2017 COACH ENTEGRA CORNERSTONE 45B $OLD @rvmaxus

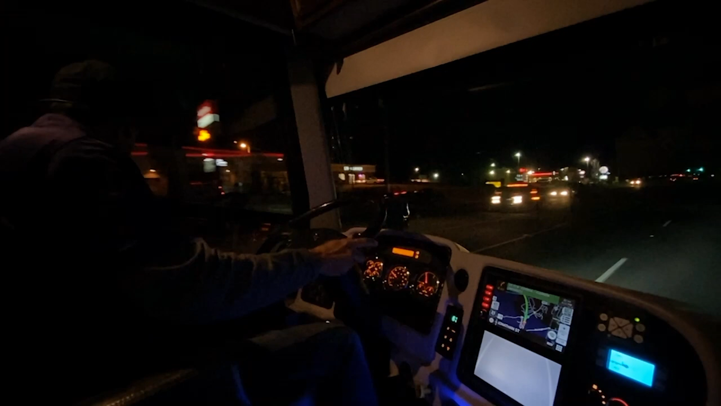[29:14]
I've got a little switch here. I could turn it off and on. Let's see, right here. Yep, that's my map lights off and on switch. We're doing about 35 miles an hour. This is a little in-state 76 highway, about 45.